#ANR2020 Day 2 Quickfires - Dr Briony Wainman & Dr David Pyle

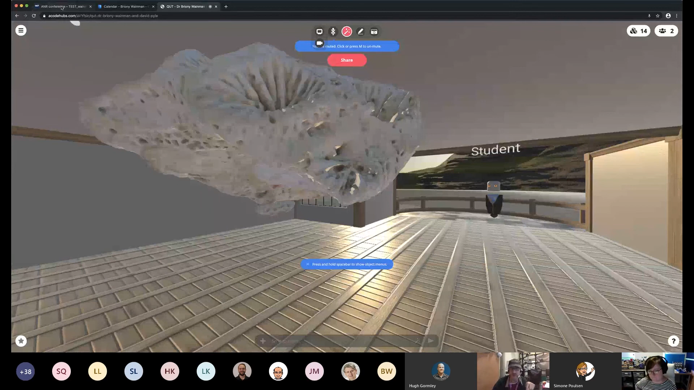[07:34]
does not have enough cameras to do a complex fashion garment because of all the interesting recursive folds and things that you will do with that kind of garment. So we built a different kind of rig which was mounted on a dolly with eight cameras on it and by moving that camera at very small increments around the garment we're able to turn our eight cameras into hundreds and hundreds you know a thousand cameras if our steps are small enough and that was very very successful and the results that we get out of that technique are quite impressive and the difference between the garment and a person is that a garment